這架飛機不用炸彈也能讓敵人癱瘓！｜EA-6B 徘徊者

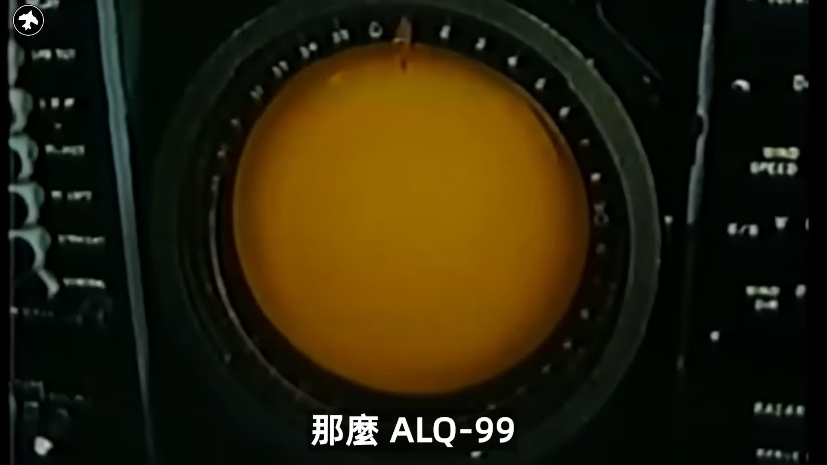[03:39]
那么ALQ99就是它的声音这不是雷达而是一种反雷达的装置它
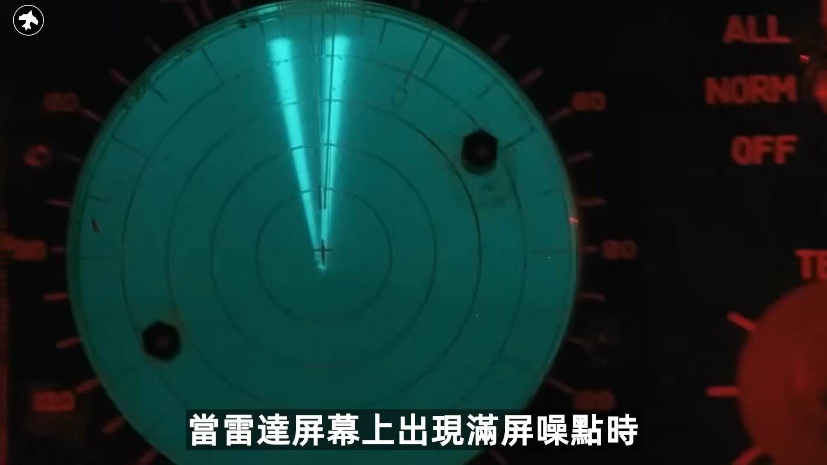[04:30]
雷达屏幕上出现满屏噪点时操